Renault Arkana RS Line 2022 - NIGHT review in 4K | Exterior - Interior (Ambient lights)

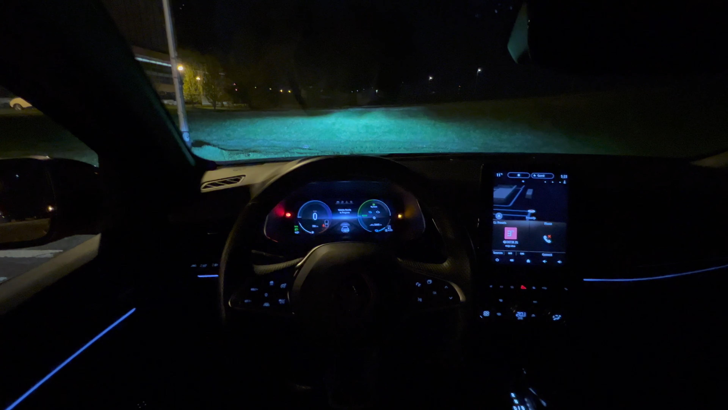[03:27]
and this there's a greeting sound this illuminates in white there are no like pockets
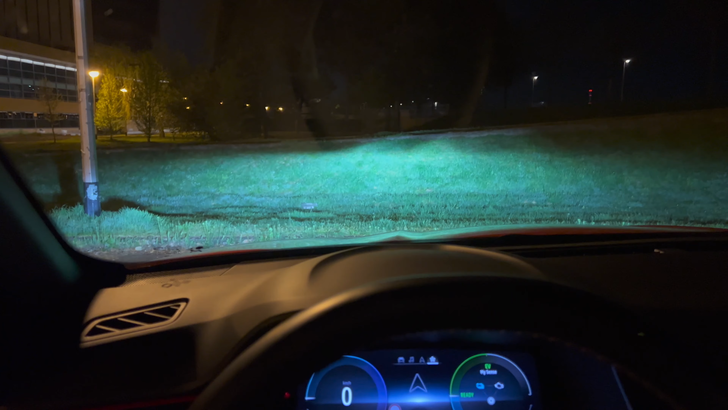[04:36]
now you can see the steering
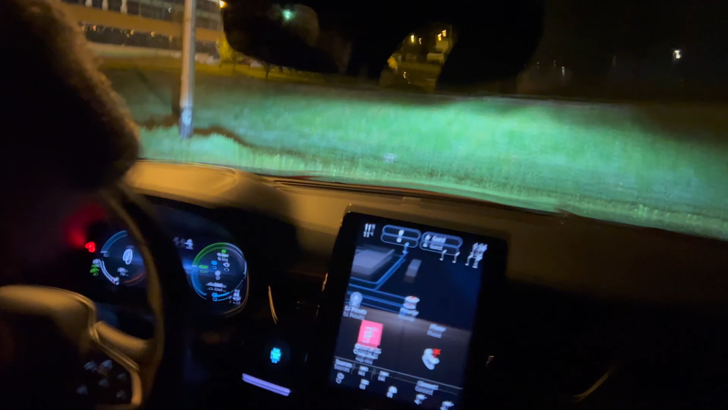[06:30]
the area where everything is going on the touch screens uh start